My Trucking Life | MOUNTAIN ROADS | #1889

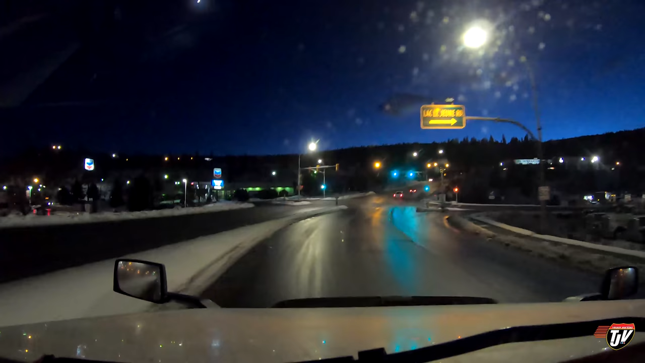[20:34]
All right. We made it to the wonderful city of Kamloops, BC. Wonderful city. It is actually a very beautiful city. This is where we were going to spend our New Year's. Kind of wish we did. It's a very nice town. But that's not how it worked out. Here we are now. I'm going to grab some fuel.
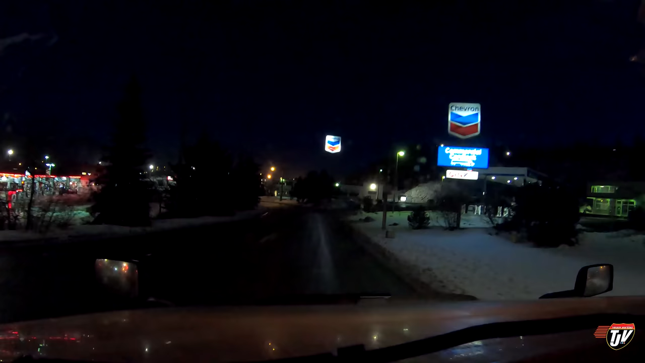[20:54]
It's a little cheaper up here than down in Vancouver, I think. Grab some fuel here and wash the headlights, wash the mirrors. Grab another coffee. You know, pit stop. We still have another four hours? Three hours. Three hours down to Langley. And I'd like to get there a decent amount of time so that we don't have to, you know, search too hard for a parking spot. I'm hoping there's going to be parking where I want to park.
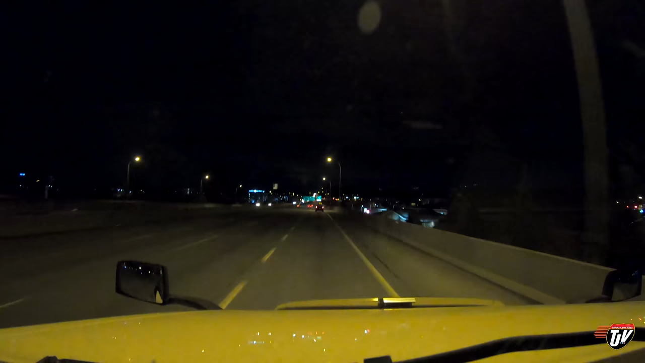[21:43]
We're here down in Langley. We're down here in Langley, however you want to say it. Oh, I hope there's parking for us at the Chevron. On a normal day, I would say not a chance. But since it's New Year's Day, I'm hoping maybe. Maybe. Because I've got to deliver this stuff from my trailer. Keep to the ride on, 200 Street North. I've got to literally deliver it, like, across the street. So if I can't find any place at the Chevron to park,
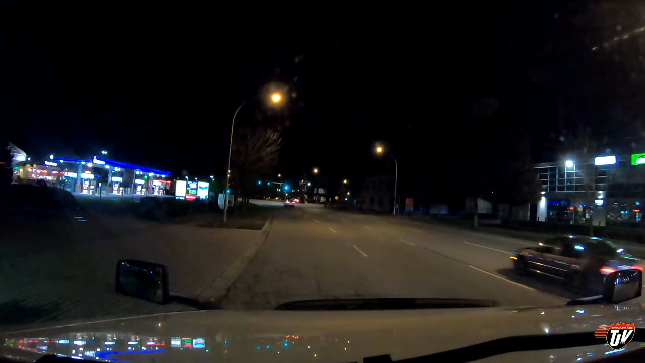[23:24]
Oh, boy. It's a dark lot. I thought it used to be more lit. Let's see if we can find a spot to park here.